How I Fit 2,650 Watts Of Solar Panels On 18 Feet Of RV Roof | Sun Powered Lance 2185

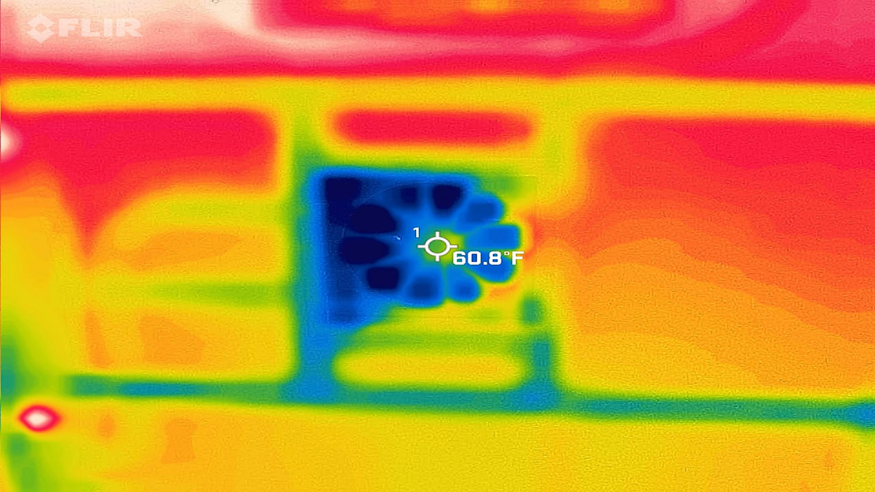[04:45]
On screen: spot 60.8°F
And I had measured them out, and even used like an infrared camera to see for sure where they were.